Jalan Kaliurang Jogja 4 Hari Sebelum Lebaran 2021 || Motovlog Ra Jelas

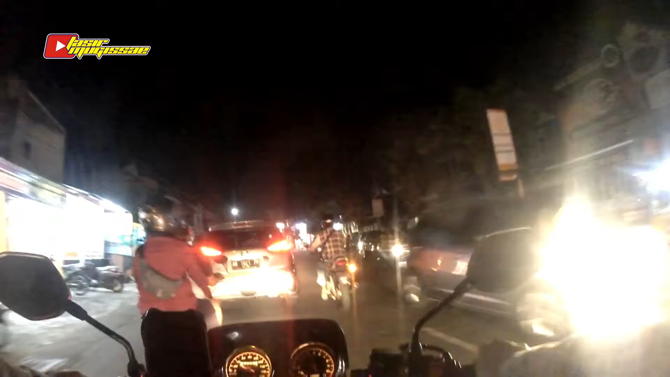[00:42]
Banyak mobil-mobil yang tak jelas arah naiknya, sampai macet mobil-mobil. Tapi macetnya mobil itu kebanyakan cuma karena ini mobil paling depannya itu alon-alon, kurang jelas menang di akhirnya belakangnya nggak bisa nyalip, belakangnya lagi nggak bisa, akhirnya numpuk dah ke belakang panjang. Ini jalan ngalurang
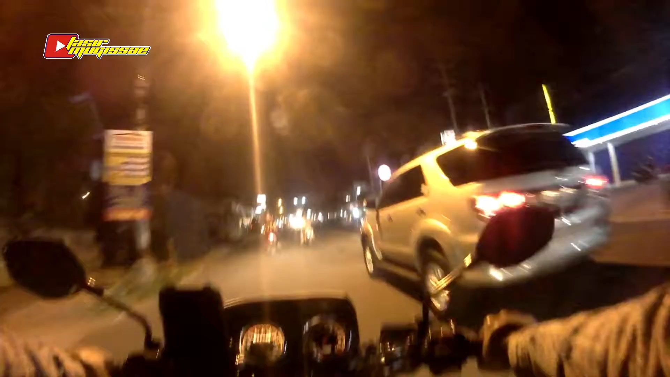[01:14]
dan dari tadi gemes ketemu ini ya, karena ngunjangin pasangan kayak motornya pelan sambil ngobrol gak bagus itu, tapi juga gak minggir, jadi kan bikin ini bikin gemes aja kan.
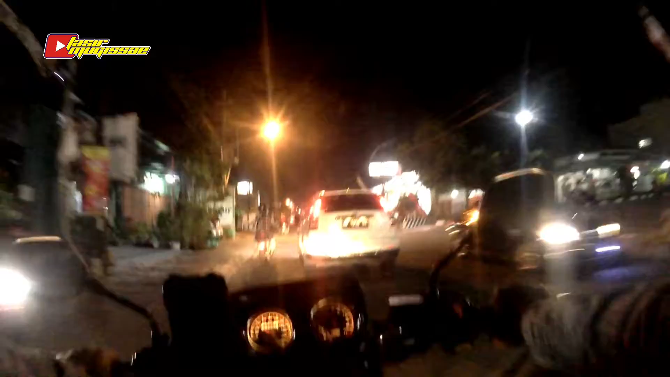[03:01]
Belakang ini lampunya ini nih, ngereng nih dia, pasti high lamp. Kalau nggak high lamp, settingan lampunya itu emang terlalu ketinggian. Kita mau ke ini, mau pergi ke PT.LV. Dulu kita udah pernah ke sana, waktu itu aku juga nge-vlog.